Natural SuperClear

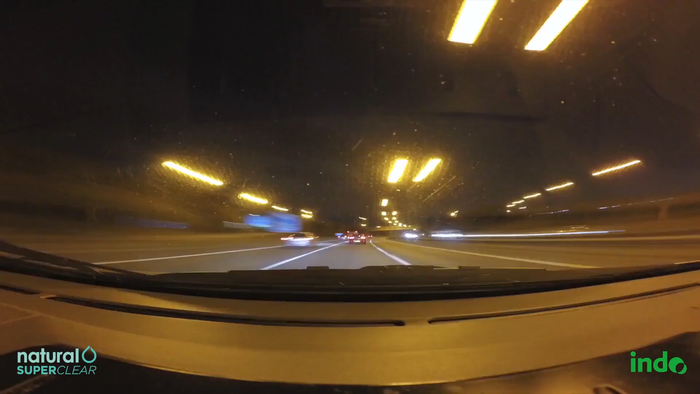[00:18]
La iluminación nocturna de las grandes ciudades, los destellos de los coches,